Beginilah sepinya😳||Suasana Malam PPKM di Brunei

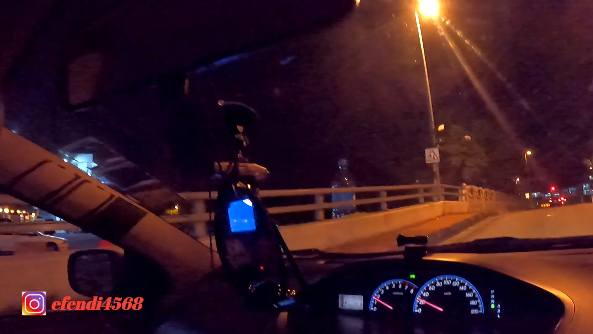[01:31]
Suasananya sangat sepi sudah ya guys Sudah sepi sekali
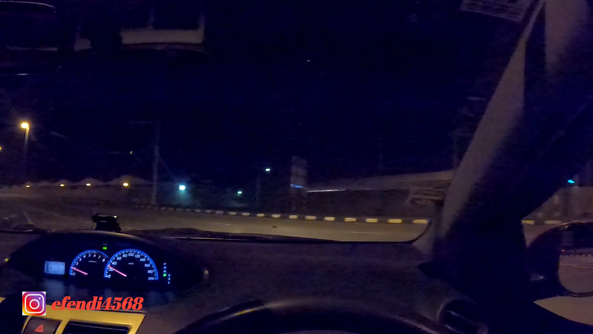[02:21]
Nah tetapi suasananya ini Sudah mulai sepi nih Nah ini jalan raya besar pun sudah agak sepi Ini merupakan jalan poros Dari penjuru provinsi ini Sudah agak sepi Sunyi Lihat Nah ini jalan poros provinsi ini Sudah agak sepi Sunyi Nah ini saya sengaja Membuat vlog Di malam hari guys
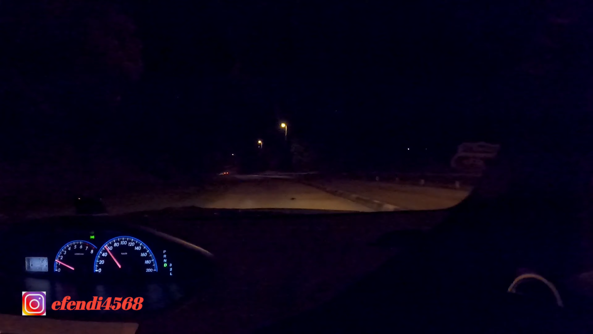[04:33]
Jadi Harus ditaati Dan dipatuhi ya Undang-undang Di Brunei ini Nah ini di jalan Dekat Istana Nuruliman Ini guys Suasananya pun juga Suka sepi Padahal ini di jalan Pusat kota ini guys